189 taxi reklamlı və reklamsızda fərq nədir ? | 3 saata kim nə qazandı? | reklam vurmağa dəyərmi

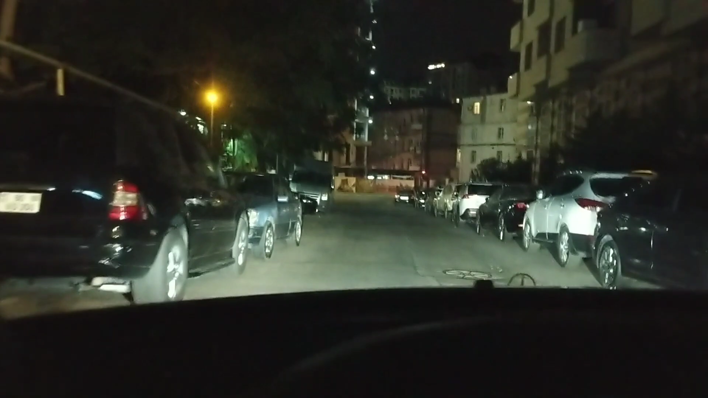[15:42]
İndi bu dəqiqə çatdım maşının yanına. Açmışam bütün tarifləri demək olar ki. İndi görək dalışını verir bizə.
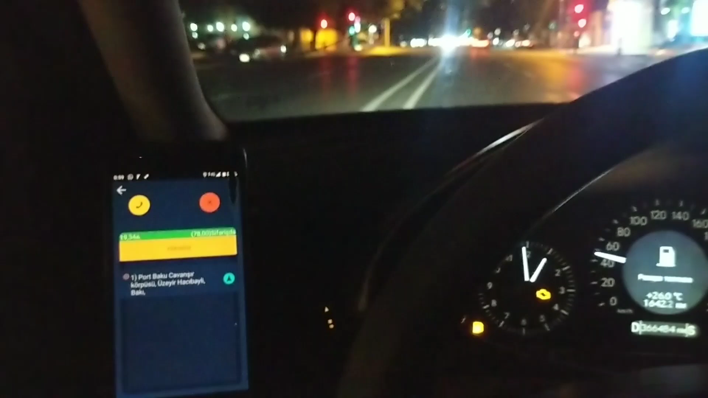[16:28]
Yəni Hövsana var idi, Binəqədi mərkəzi var idi. Alatavaya tərəf var idi. Demək bu sifariş indi çatanda sizə göstərəcəm. Məmmədəli Şərifli Neftçilər 25 yazılmışdı.